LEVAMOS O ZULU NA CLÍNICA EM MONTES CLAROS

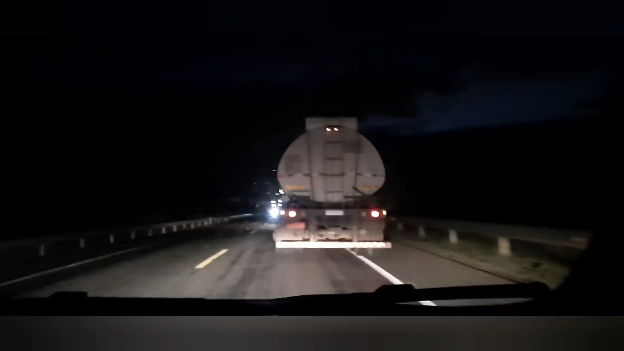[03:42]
E o ruim é que o trânsito tá pesado. Bastante carreta. Bastante caminhão. Tá bem difícil, viu? Pra poder chegar lá a tempo. Mas vambora. Isso, Toninho. Uhul. Tamo na manha aí. Que ali já não pode pisar muito, né? A placona aí. Tamo bora na manha. Fé em Deus. Daqui a pouquinho a gente tá lá.
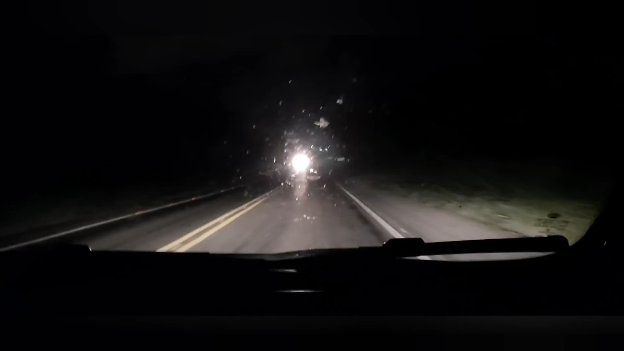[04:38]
Ali pra cima tava brabo. Agora aqui já aliviou mais.
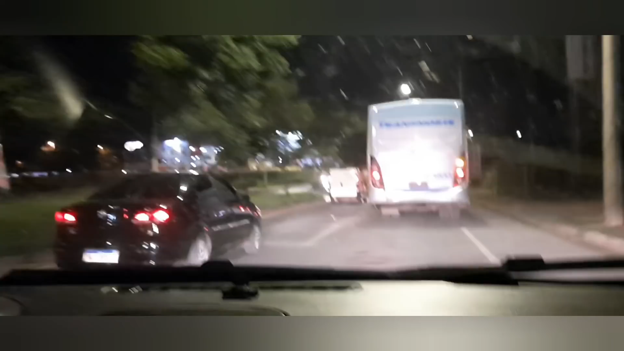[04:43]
Vamos tentar chegar a tempo lá na clínica. A gente já tá quase meia hora atrasado. Ruim é isso, infelizmente. Trânsito muito pesado. E a gente tem que ir na manha, né? Mas, se Deus quiser, vai dar tempo.
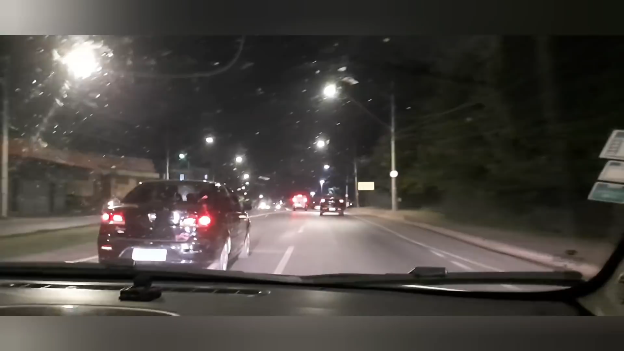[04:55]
Já tamo chegando. Já tamo chegando aqui próximo a praça de Porto. Já tamo quase aí. Ainda bem, gente, que o pessoal lá já respondeu.